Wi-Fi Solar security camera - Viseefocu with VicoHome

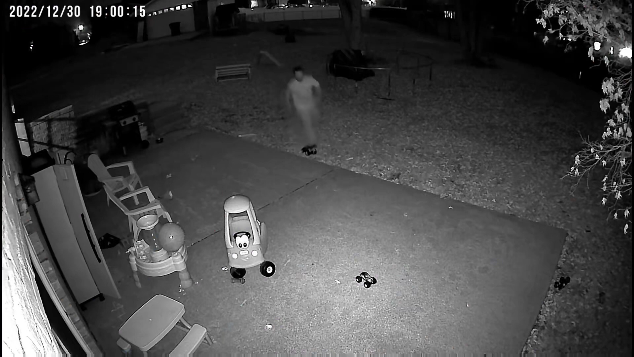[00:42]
I'm also very impressed with its night vision. Plus if you get a motion alert, you can turn on the light directly from your phone and scare away the bad guys.